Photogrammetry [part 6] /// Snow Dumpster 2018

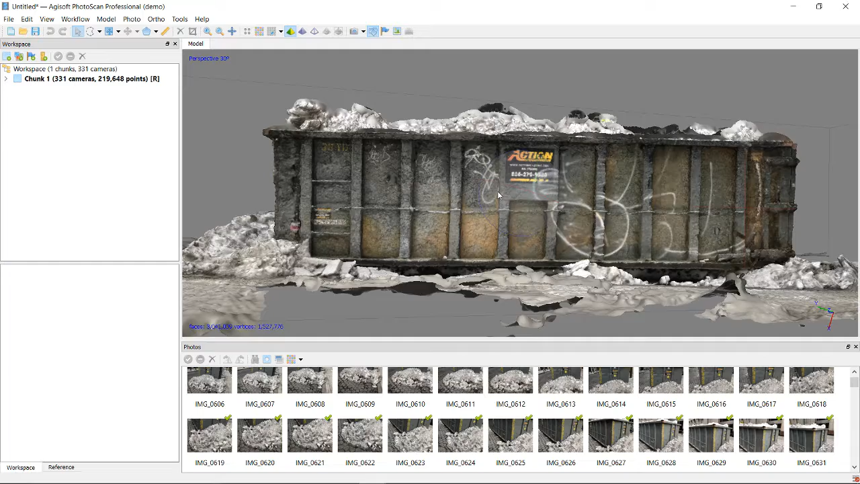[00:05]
okay so this was after a second a second attempt not too bad I think it's about the same the